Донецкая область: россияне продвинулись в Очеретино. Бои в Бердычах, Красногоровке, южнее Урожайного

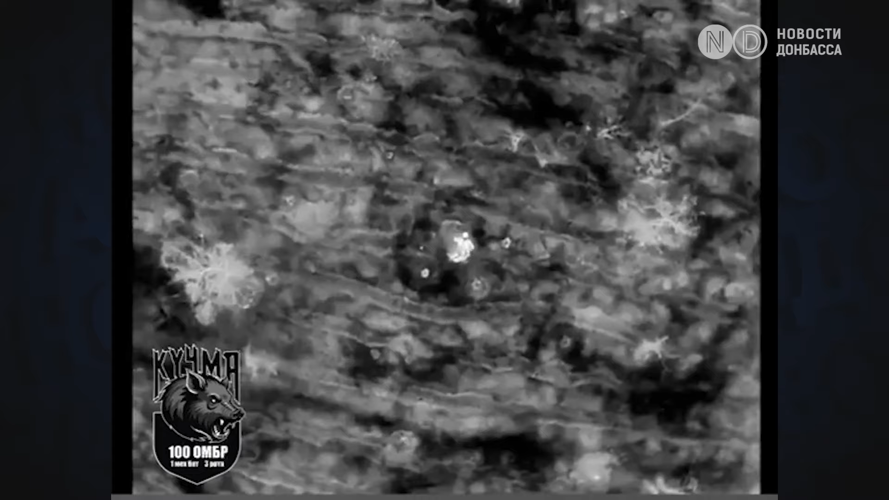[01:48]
Россияне пытались штурмовать позиции 63-й и 110-й отдельной механизированной бригады, но аэроразведчики вовремя увидели противников.
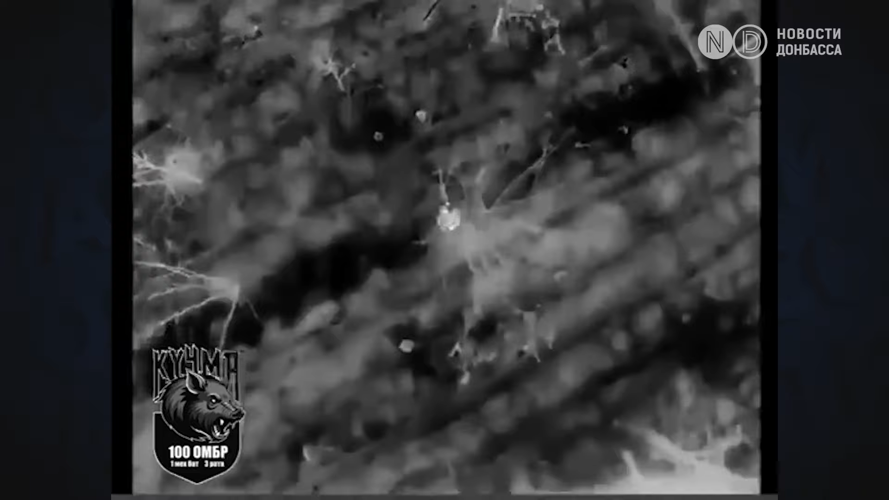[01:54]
Дронами и артиллерией солдаты РФ были уничтожены.